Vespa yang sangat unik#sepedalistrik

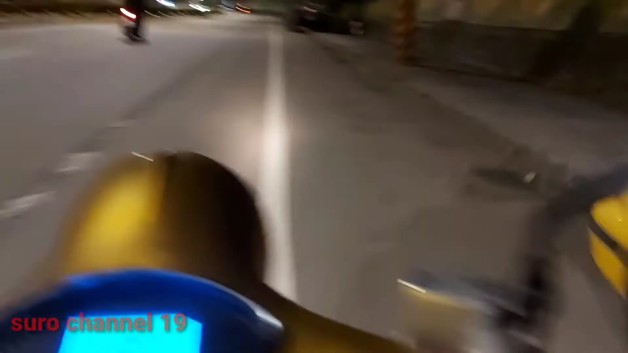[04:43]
enak sekali buat jalan-jalan ini nyantai Vespa nya modifikasi udah motor ini guys mantau juga ini